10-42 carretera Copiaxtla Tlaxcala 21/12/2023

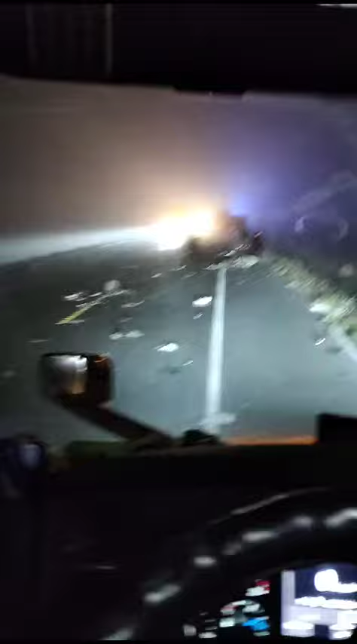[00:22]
1042 en la carretera de cupias la cantona o de cantona cupias la alto total le ponen cuidadito por favor un compañero quedó 17 con el debido respeto entre la rampa pasando la rampa rumbo hacia el norte antes de la rampa rumbo hacia el sur le ponen cuidadito por favor compañeros que dios tengan la gloria compañía compañero que quedó 17